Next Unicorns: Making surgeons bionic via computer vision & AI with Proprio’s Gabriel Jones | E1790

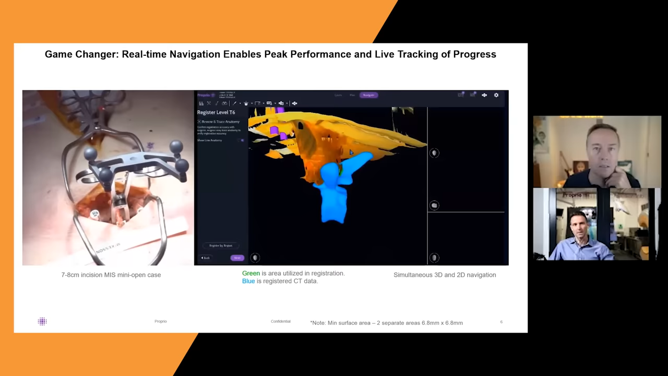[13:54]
That's wild. So, you have this 3D model that's been built already of that spine, that piece of the spine there. Then, when they cut the person open, they're laying on their stomach, this array of sensors is reading it in real time, and then attaching that view to the 3D model view that's already been taken ahead of time. And then, by putting those two things together in real time, the surgeon then has a more accurate view of the spine,